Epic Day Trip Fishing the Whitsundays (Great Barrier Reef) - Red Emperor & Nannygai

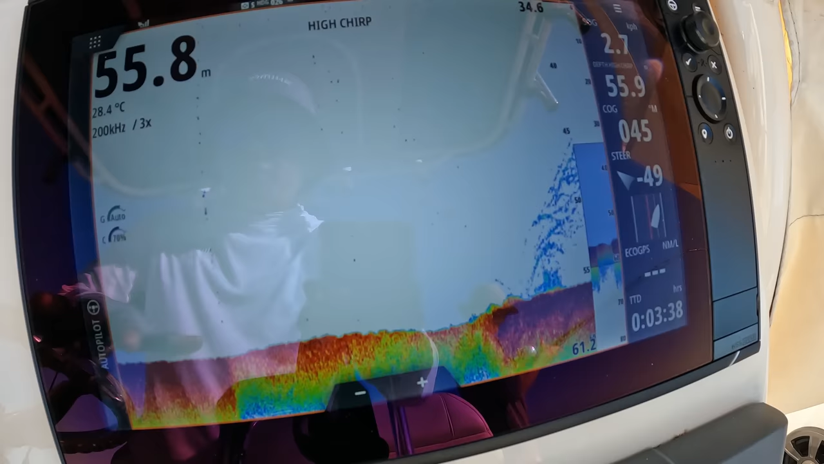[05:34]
On screen: water 28.4°C
We've got a massive run in tide at the moment. And, high tide's around 9.15 today. Thereabouts.
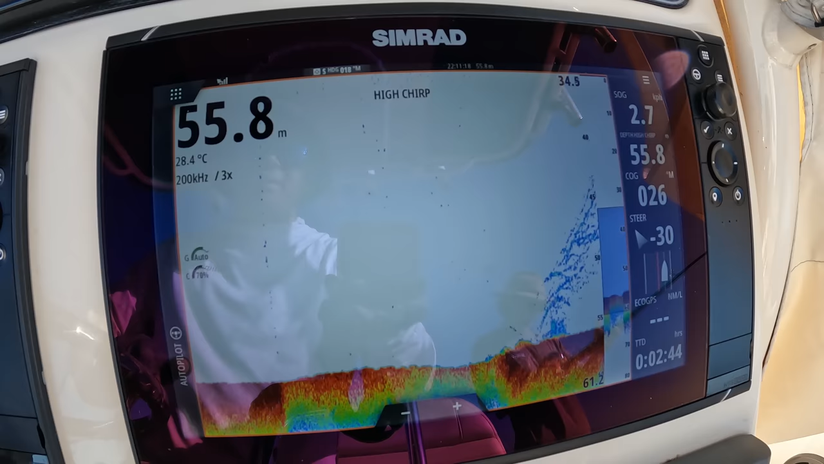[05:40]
On screen: depth 55.8 m, water 28.4°C
So. Yeah. I'm just coming up onto this mark now in 55. And, you can see on three times zoom.
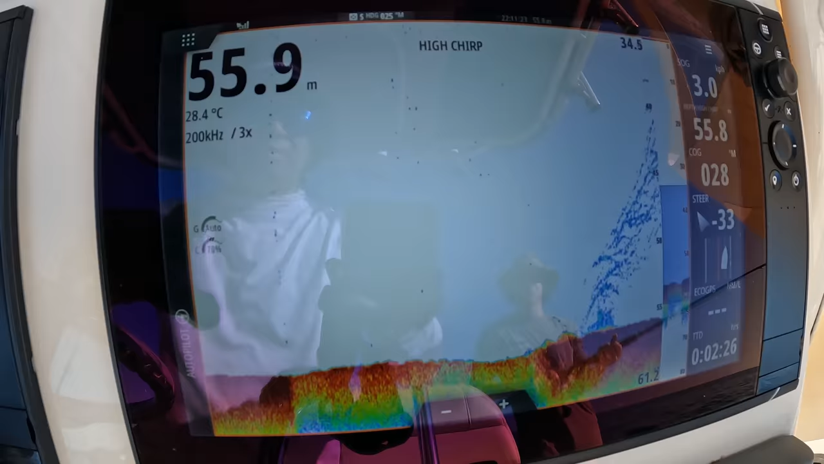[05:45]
On screen: depth 55.9 m, water 28.4°C
It's, uh, pretty lit up. Um. Don't know whether the fish will hit.
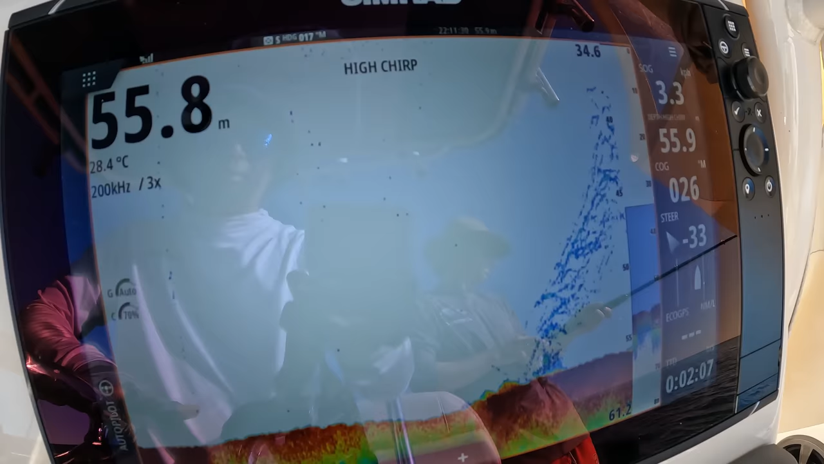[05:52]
On screen: depth 55.8 m, water 28.4°C
Cause it's still, you know, running pretty hard. But, we're going to give it a go. And, hopefully. There'll be a hungry fish.
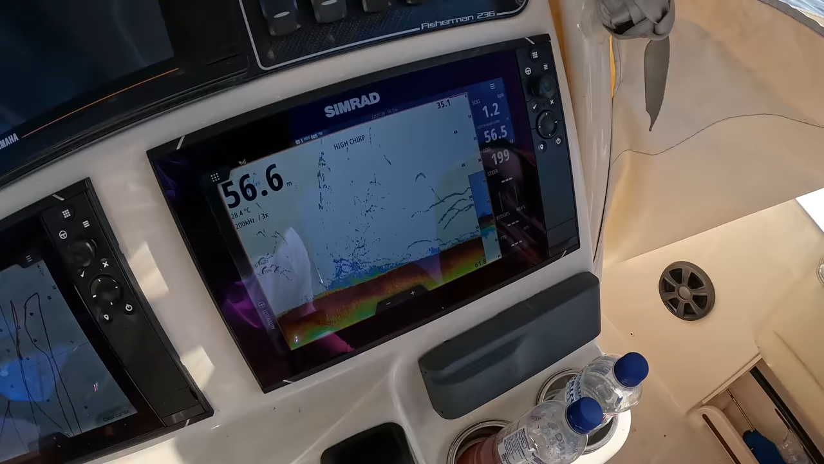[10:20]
On screen: depth 56.6 m
check that out that's so cool okay let's get this off
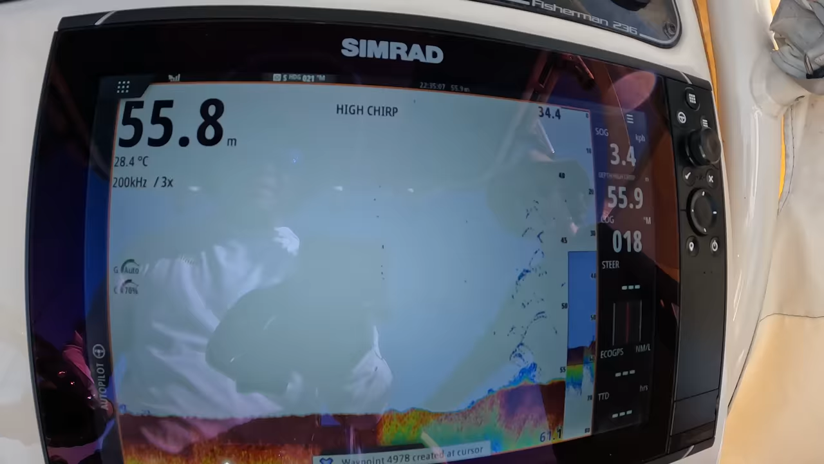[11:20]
On screen: water 28.4°C
i often get asked you know how do you find good ground and i guess the biggest way i could describe it or the best way i could describe it is is that you've got to do really long drifts
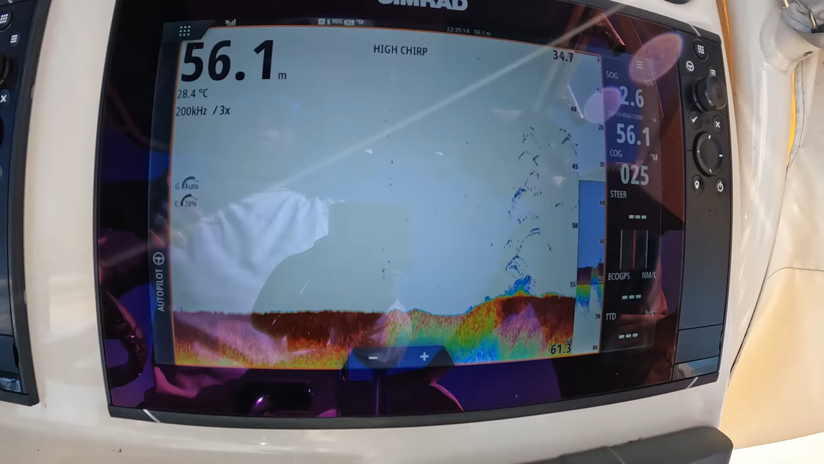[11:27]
On screen: depth 56.1 m, water 28.4°C
and when you're travelling at speed you're not going to really mark you know such a small blip on the
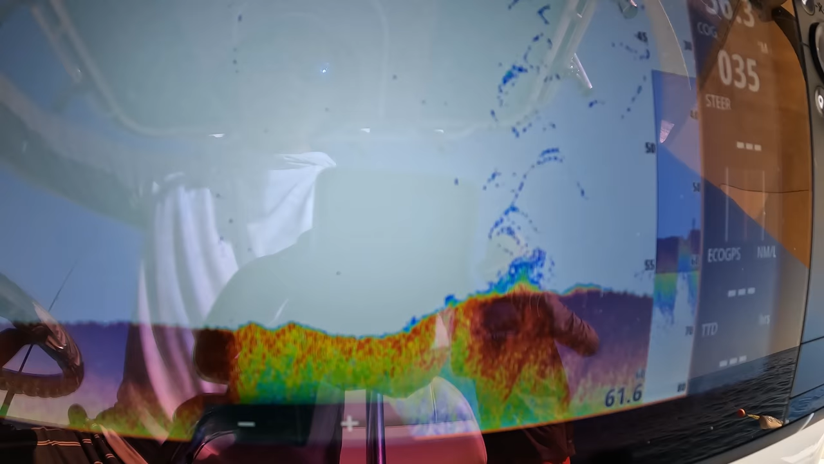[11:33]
sand counter so if you do find an area that you do like it doesn't it pays to just
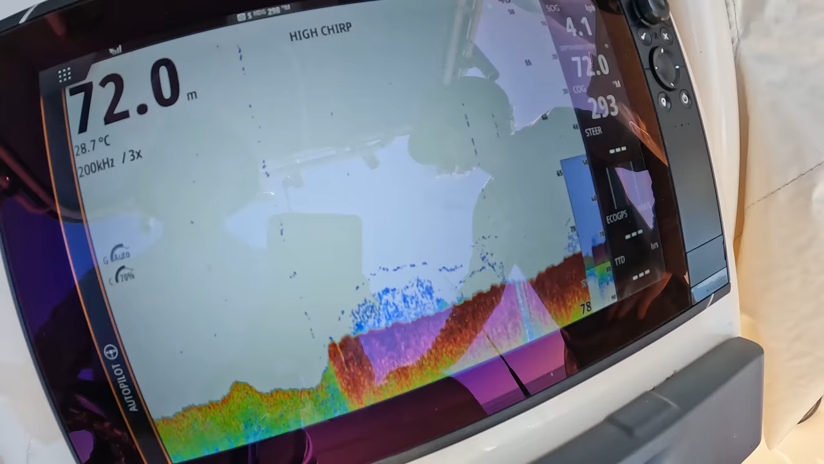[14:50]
On screen: depth 72.0 m, water 28.7°C
well summer's well and truly here we've got 28.7 degrees water temp which is nice and balmy
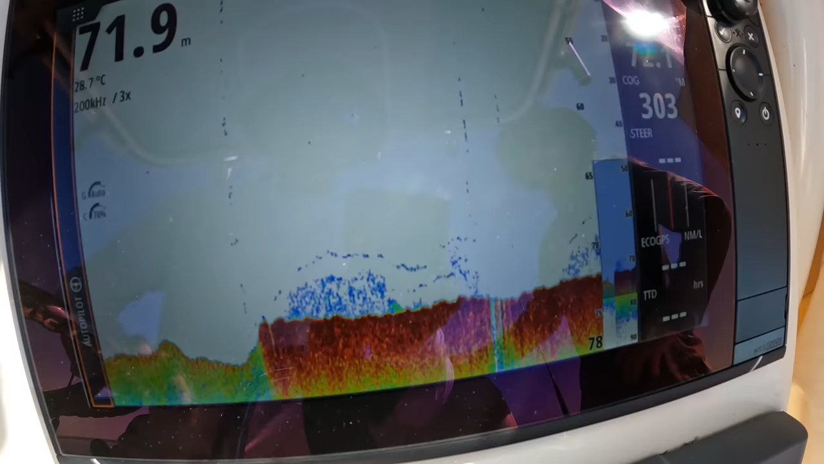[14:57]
On screen: depth 71.9 m, water 28.7°C
you can see a lot of blue specks all just dotted along the bottom hugging really really tight to the bottom so
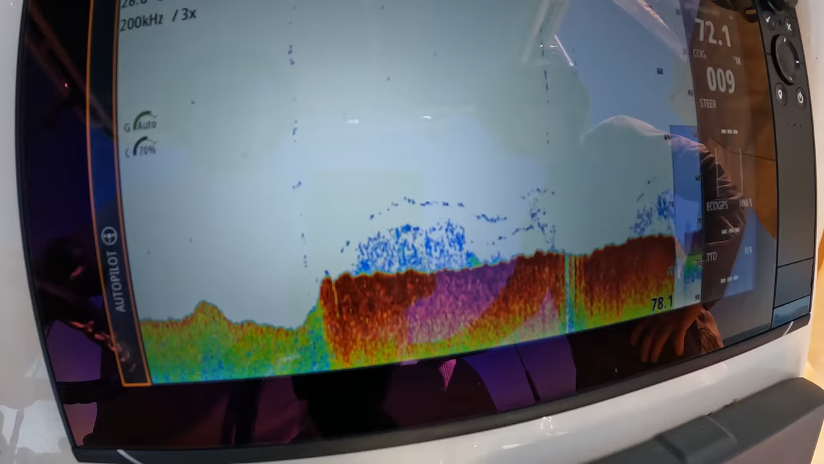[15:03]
yeah there's some fish there so hopefully they're hungry